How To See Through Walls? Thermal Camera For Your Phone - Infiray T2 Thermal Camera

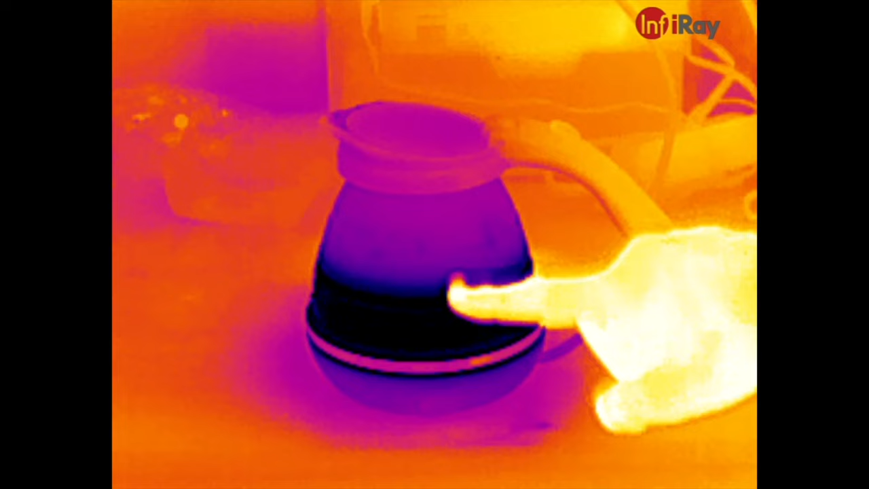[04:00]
But I have my water boiler and we're going to turn it on and you're going to be able to see the base
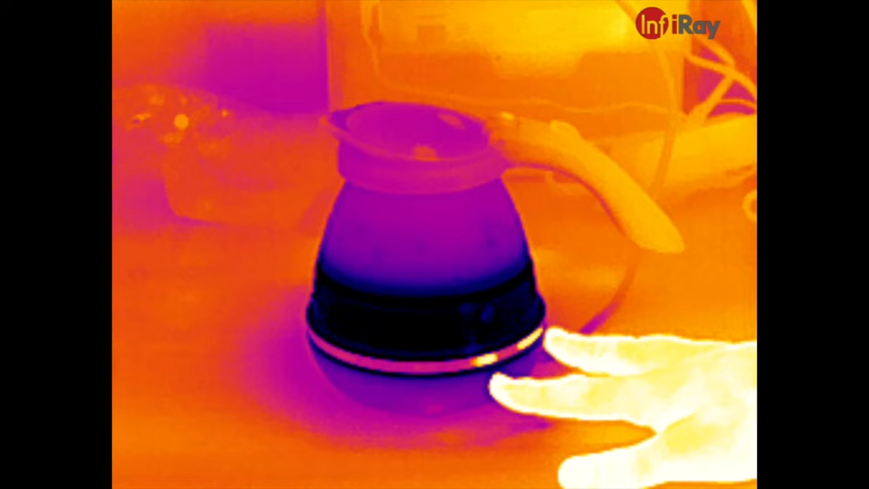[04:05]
heat up and then we should be able to see the water change temperature as it goes up to boiling.
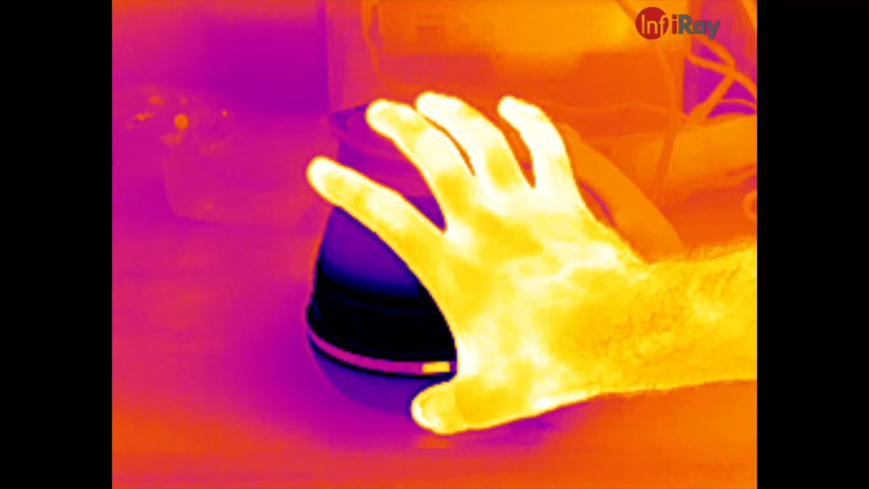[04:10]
So, let's turn this thing on and watch it slowly heat up. Now, check this out.
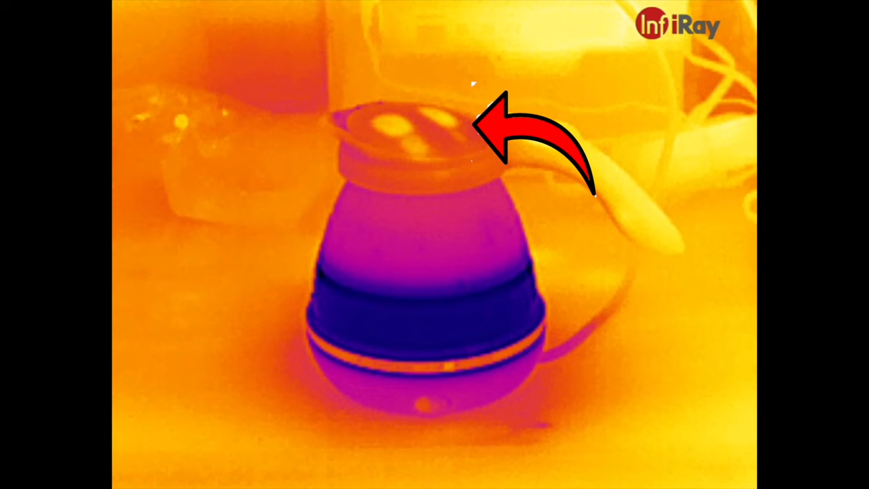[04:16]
This was pretty neat. I actually noticed this in editing. When I touched the kettle, I actually heated up the top of the kettle a tiny bit with my fingers,
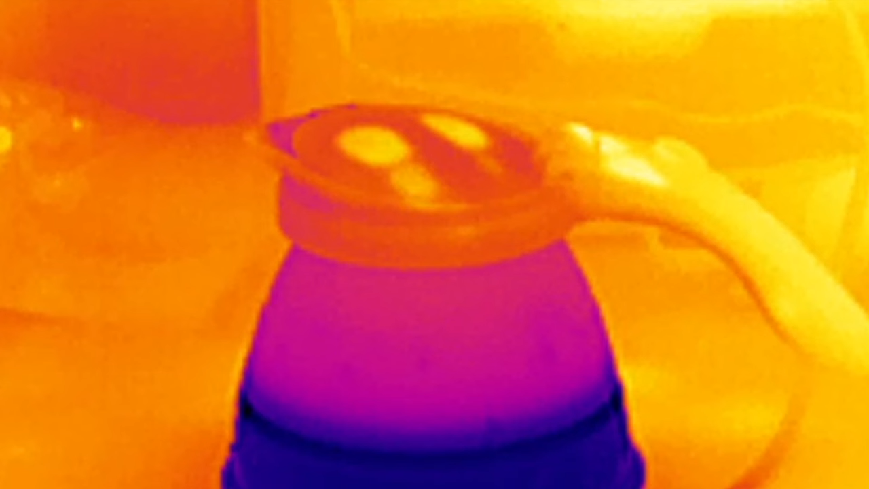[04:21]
which the camera picked up and you can see it fade away after I let go. Now, what I'm going to do for the sake of YouTube is I'm going to speed it up because it does take a couple minutes for this thing to warm up.
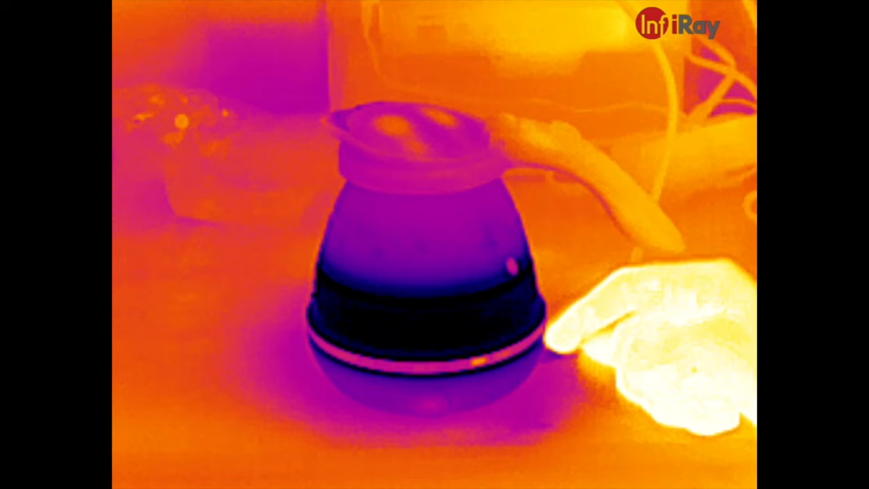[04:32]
So, I'm going to speed it up a little bit quicker so you can watch this thing get hot
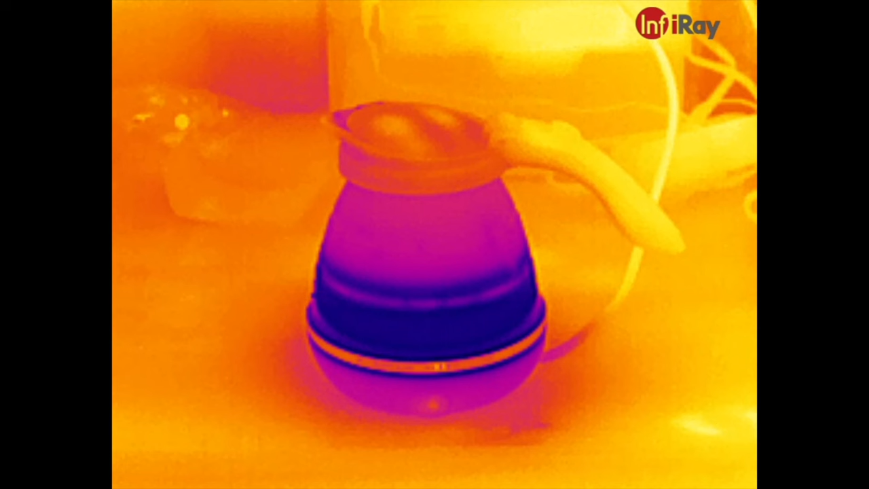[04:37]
and what we should actually see with this because heat rises is we should see the top of the water get hot first and then we should see it actually progressively make it down lower until the convection current start up within there and then it'll start really moving the water around quickly,
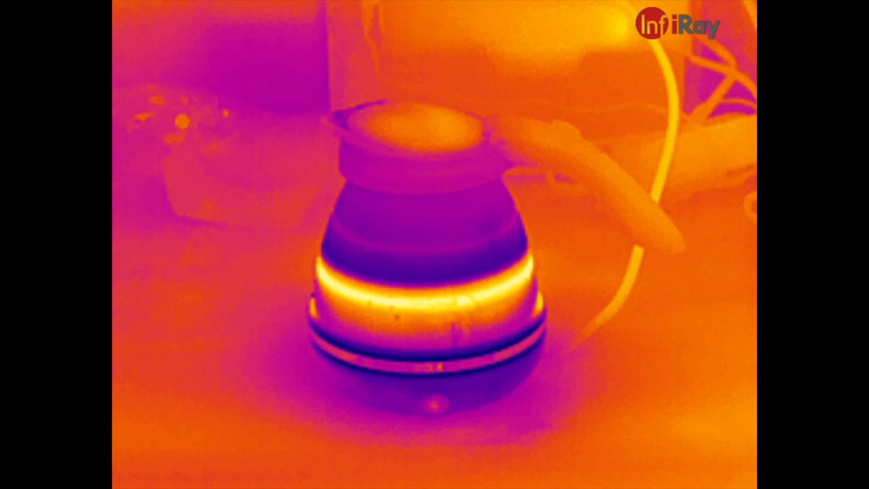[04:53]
which I believe is what we're seeing right now as the water comes up to a full rolling boil. So, now let's head into the house and see what we can do with this thing as a DIYer.
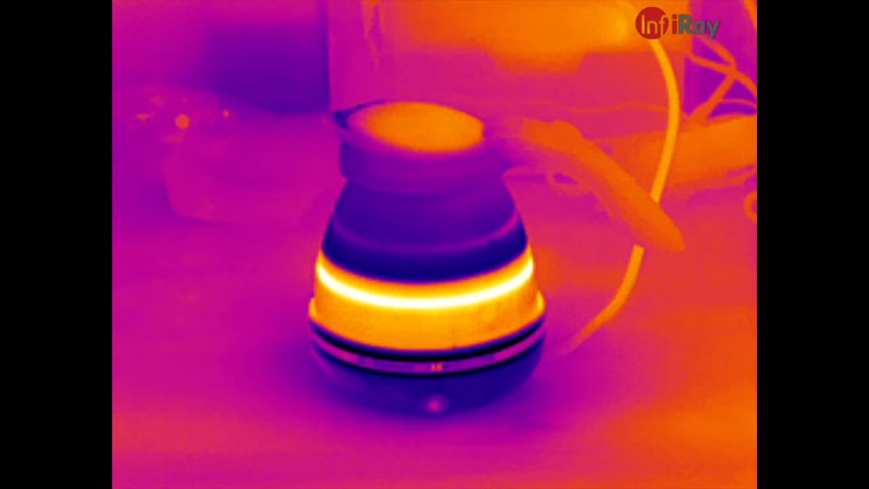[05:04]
So, now we're looking at the room that we call the office. This is where I do a lot of my editing, but what's going to be interesting is I did insulation in the attic a while ago on this.
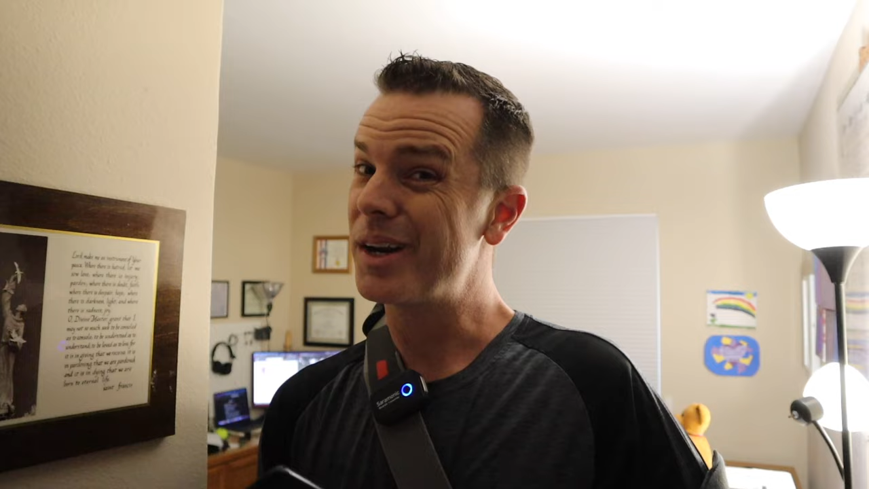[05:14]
So, let's see how good I really did. Now, looking into the room here, you can see that window.
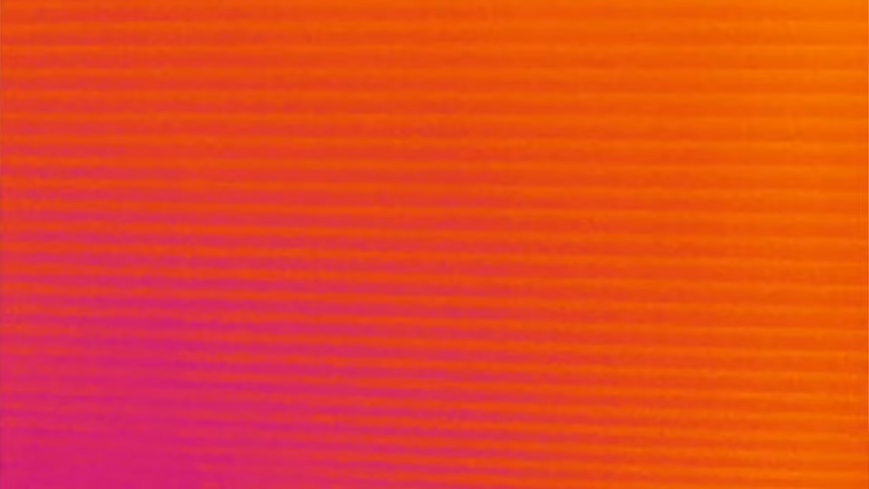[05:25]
The heat is just baking in around that window, but the thermal.
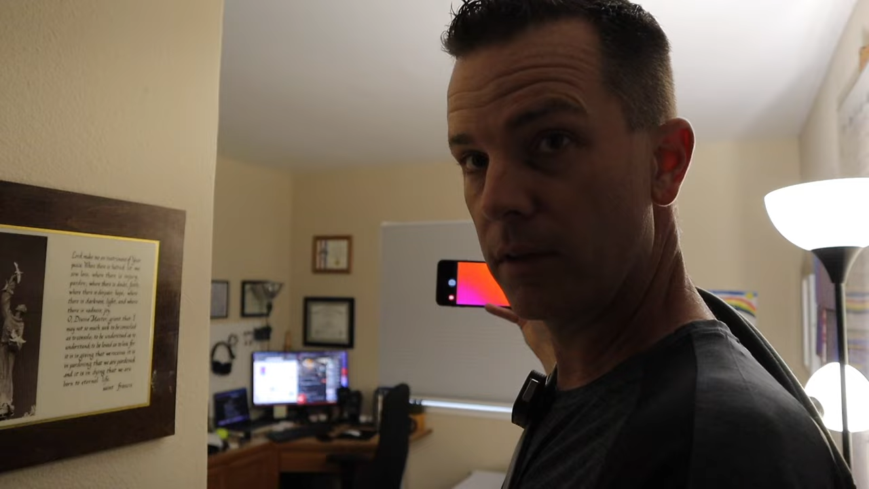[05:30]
The curtain thing that I have up there, it actually has cells in it,
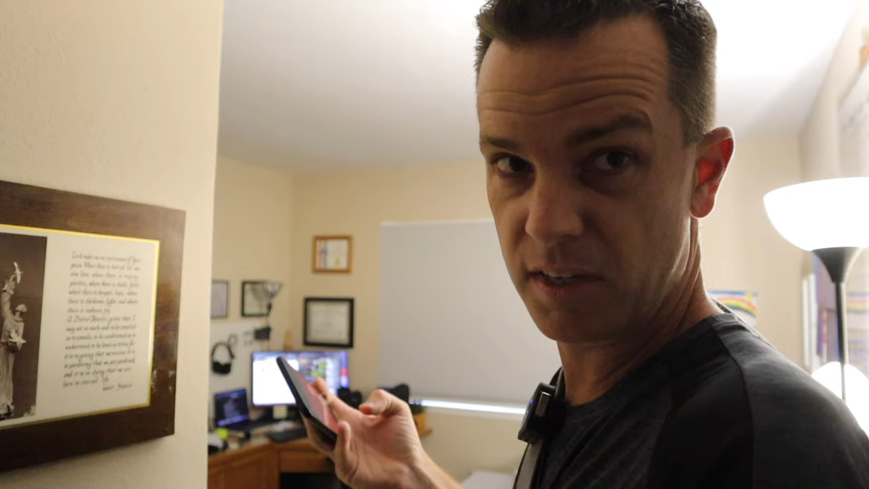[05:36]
is doing a really good job of keeping the heat out much better than a that a traditional blind would,
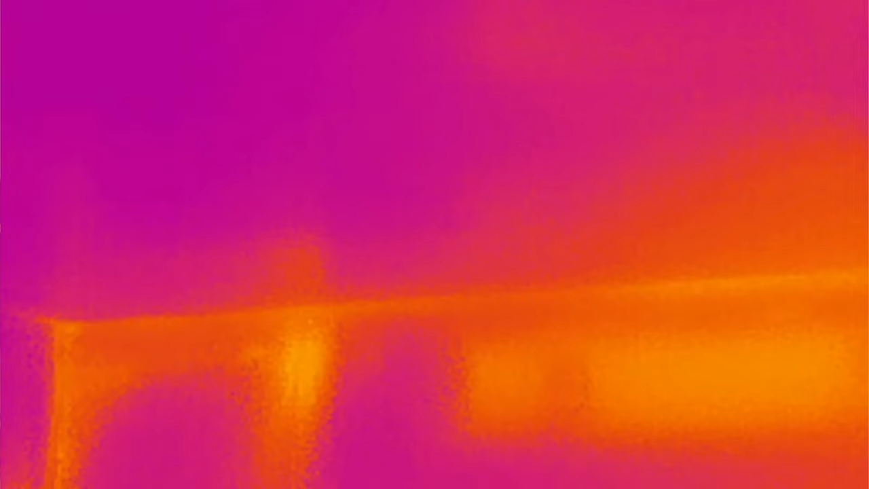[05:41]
but then getting up to the top edge there you can actually see like right there and right
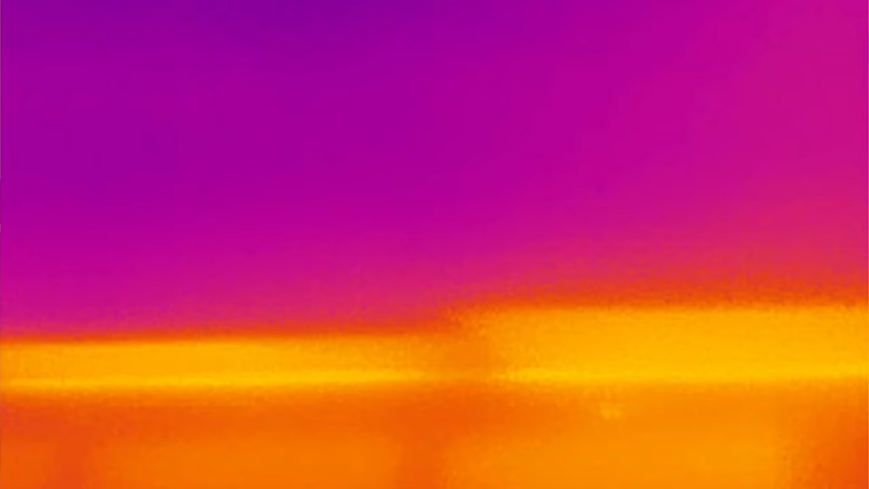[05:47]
there where my insulation batting was a little bit short and didn't make it all the way to the edge.
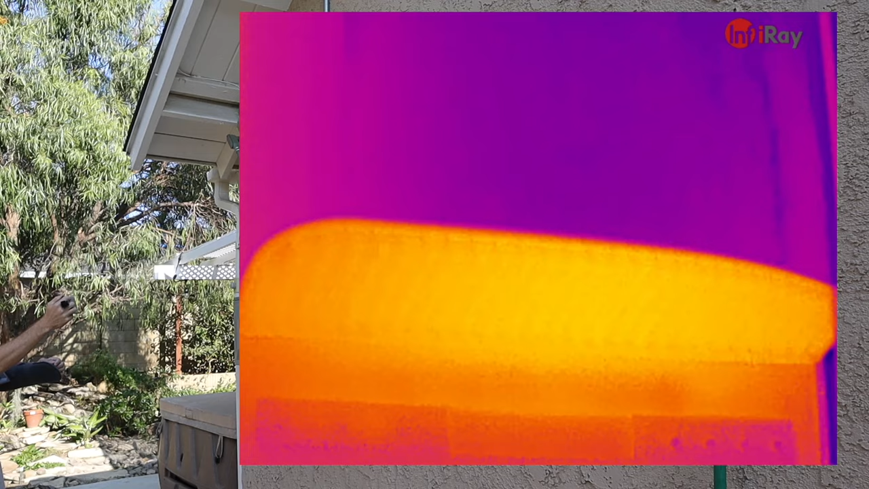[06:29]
So, you can see on these looking underneath, inside there is where the heat sinks are and you can see a lot more heat coming off those heat sinks and coming right up there to the front. So, this is the array that's on the front of the house and this is the array that's on the back of the house.
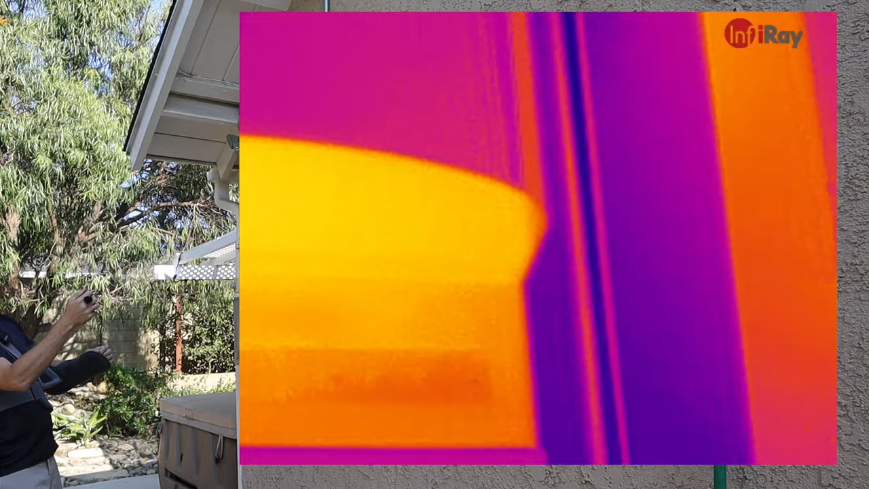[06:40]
Now, right now, the sun's pretty well squared up overhead. So, I would expect to see that the two are about the same temperature and it looks like they are.
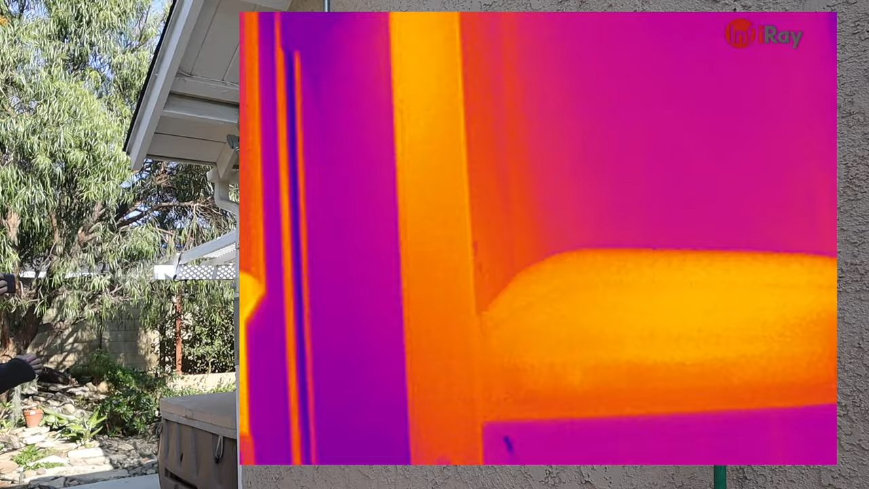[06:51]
But, you would be able to see later on in the day if one was working harder than the other. So, now, let's go take a look at some other places that this might come in handy when it comes to electrical.